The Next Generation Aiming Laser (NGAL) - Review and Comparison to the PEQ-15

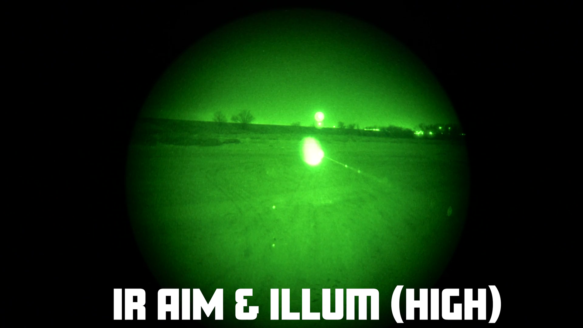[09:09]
the peck 15 laser and illuminator so it's about 100 yards okay turn on the end goal so peck 15 on the left and go on
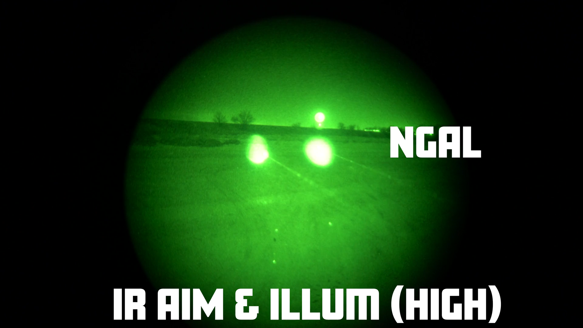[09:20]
the right right both set to illuminator and laser
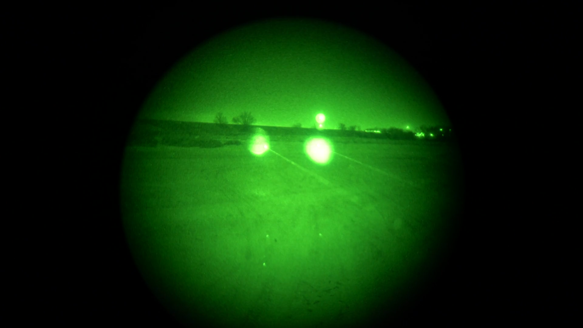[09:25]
i'm going to adjust the illuminator on the end goal okay that's all the way back down on the end goal
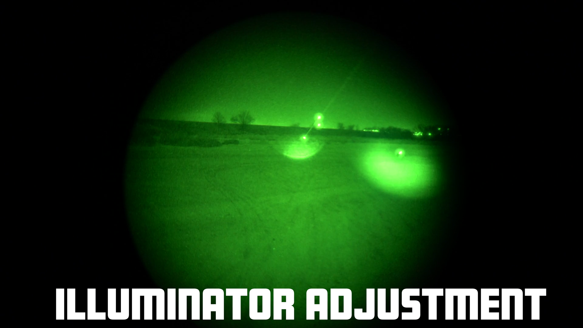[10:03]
okay this is illuminator backed out all the way on the peck 15 and then end goal yeah pretty big difference okay let's go laser only okay
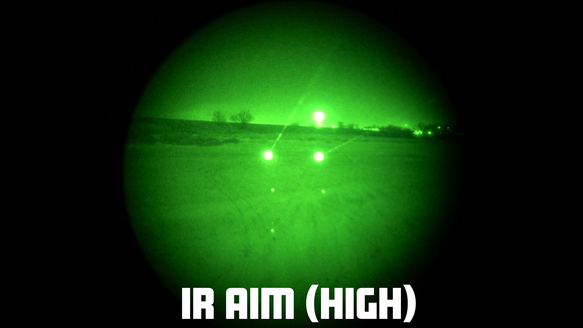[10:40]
okay we're going to start with the end goal all the way open on the illuminator and we're going to focus it down okay so that's the end goal illuminator all the way down okay turn that off and we're going to go to the peck 15
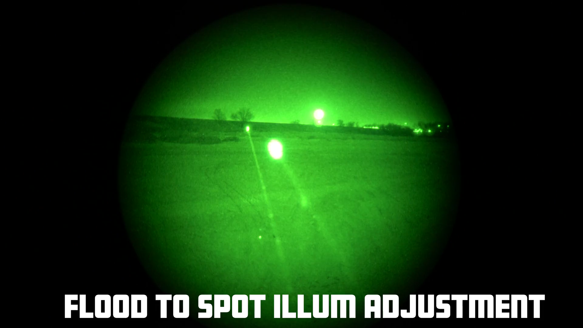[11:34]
okay so peck 15 illuminator only all the way down and end goal illuminator all the way down
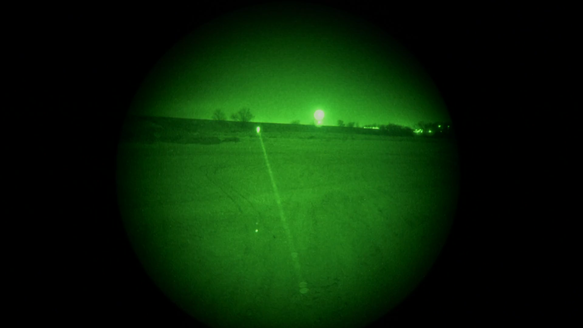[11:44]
okay this is the peck 15 visible laser and this is the end goal visible laser on low and drop the night vision what's that drop the night vision no keep it on for now okay and we're going to turn the end goal on high and peck 15 so obviously end goal is insane
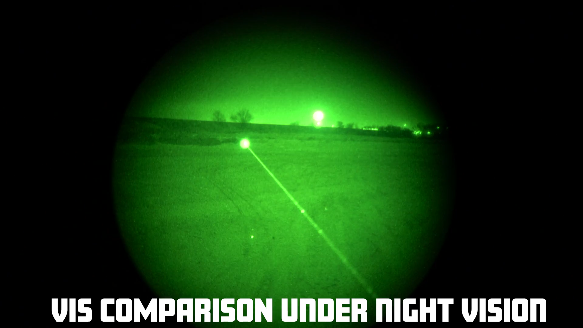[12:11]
cool so when you're talking about integrating the end goal with a weapon system i think that it shines with weapons that are meant to be low profile